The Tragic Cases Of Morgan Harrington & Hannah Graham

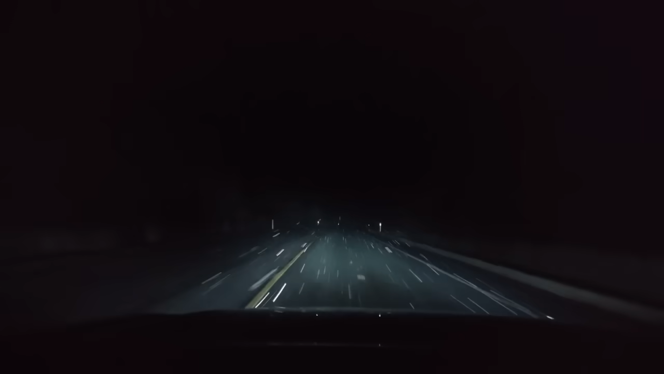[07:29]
At some point, she lost consciousness, and when she regained it, she saw a car's headlights. The attacker ran away, leaving RG on the ground. The man that got out of the car ran to help RG, and then attempted to find the attacker, but to no avail.
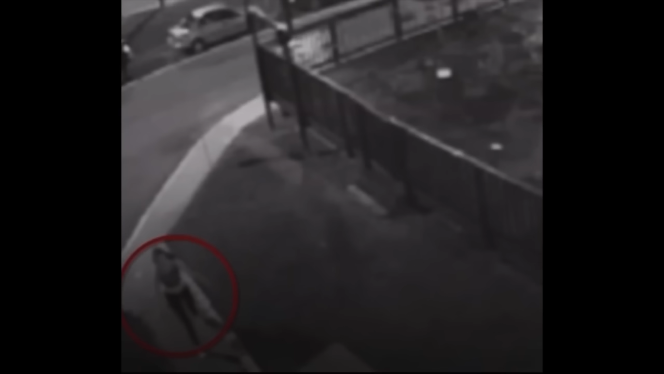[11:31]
Fortunately for the police, there was a lot of CCTV and they quickly managed to piece together Hannah's last steps during the early morning hours. At 12.45am, she was seen walking alone past a pub called McGrady's.
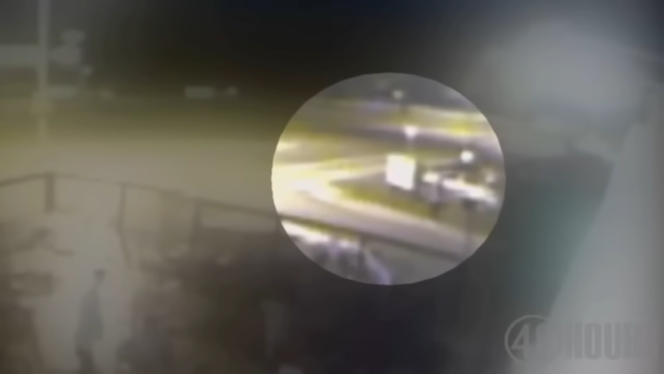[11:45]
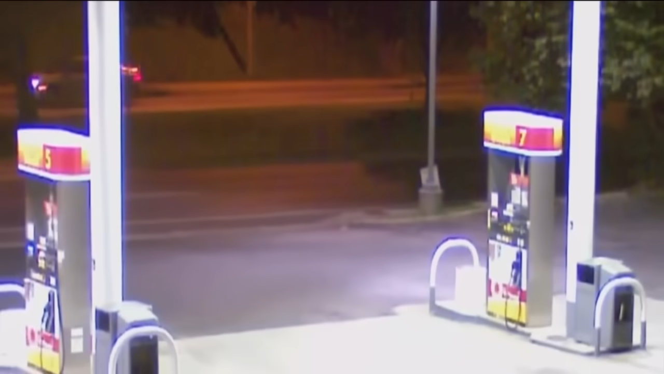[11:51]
10 minutes later, Hannah was spotted again, running past a Shell gas station.
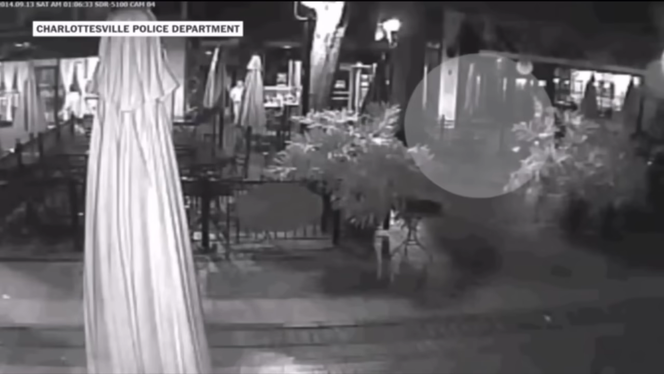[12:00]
At 1.06am, Hannah was captured at Sal's Pizza on East Main Street. At some point, a man was spotted following behind Hannah. During the investigation, he told police he was following her because she seemed distressed and he wanted to make sure she was safe.
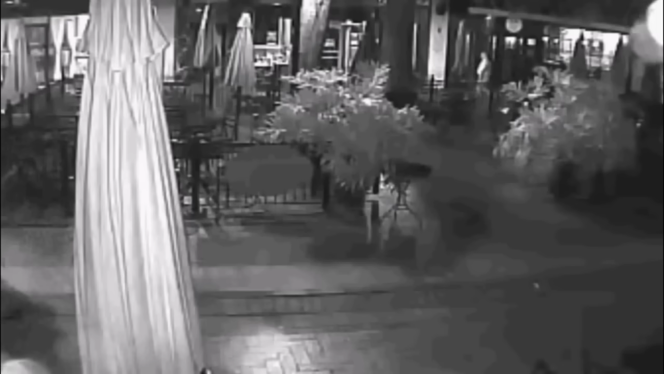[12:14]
Further analysis of the same CCTV picked up something else of interest. Hannah was now being closely followed by another man. This man was originally on the opposite side of the mall. He then crossed over and started walking behind Hannah. And he'd saw him on the opposite side of the mall. He said he said he said he was photographed and he said he was afraid of him, and he said he